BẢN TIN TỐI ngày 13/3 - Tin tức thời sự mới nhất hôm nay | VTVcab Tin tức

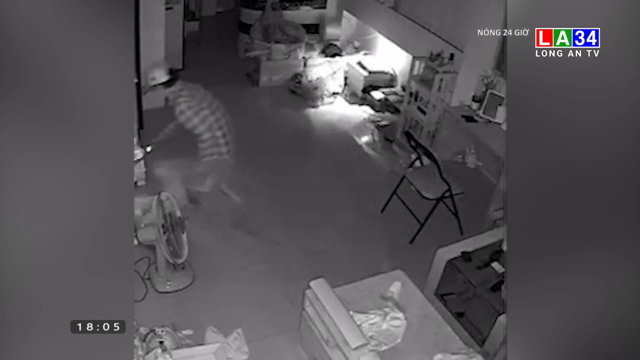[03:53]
Lực lượng chức năng khẩn trương vào cuộc điều tra, nhận định đây là nhóm trộm chuyên nghiệp. Thủ đoạn của chúng là mặc áo xe ôm công nghệ, lợi dụng sơ hở của chủ nhà không đóng cửa để đột nhập trộm cắp.